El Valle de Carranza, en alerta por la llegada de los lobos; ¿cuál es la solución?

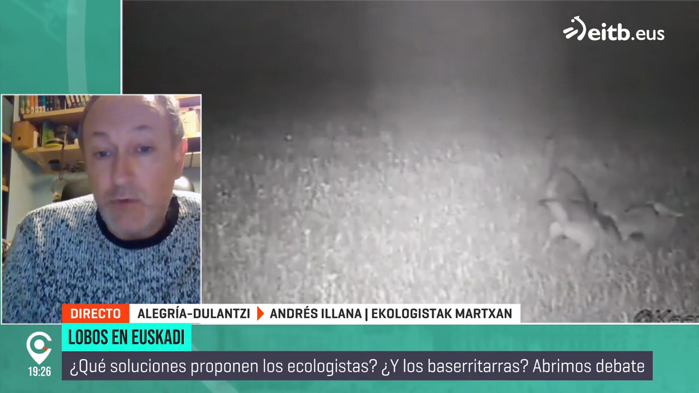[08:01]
igual para simplemente verificar que eran los lobos los que estaban matando las ovejas o no, pero ese vídeo está trucado.